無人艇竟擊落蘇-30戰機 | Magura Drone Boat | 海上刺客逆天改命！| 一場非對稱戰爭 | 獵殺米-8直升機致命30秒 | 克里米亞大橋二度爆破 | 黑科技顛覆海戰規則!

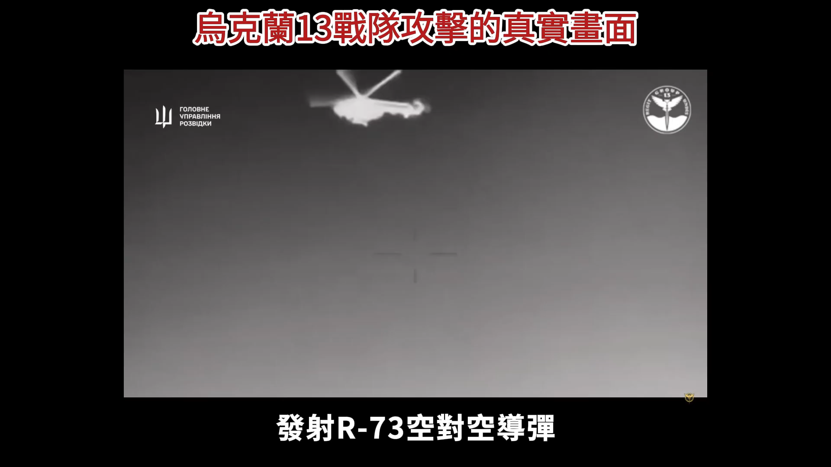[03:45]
弹直接将一架米8直升机击落这一事
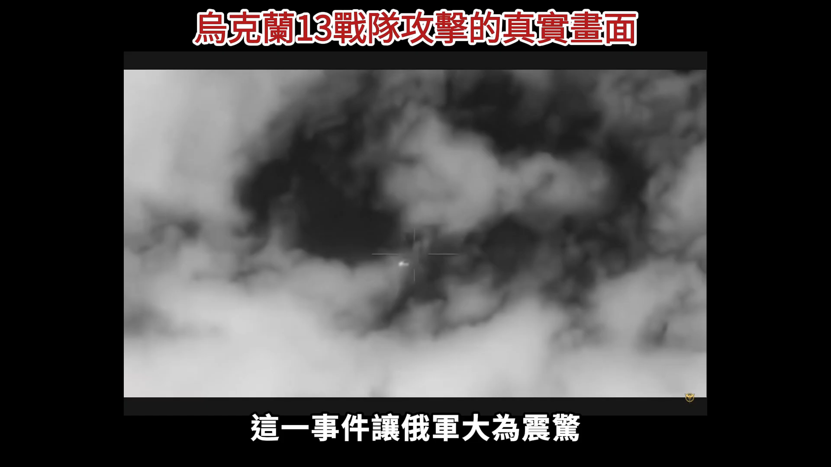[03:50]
件让俄军大为震惊水转而依赖速度更快,机动性更强的苏30战机来拦截和摧毁乌军水面舰艇那么,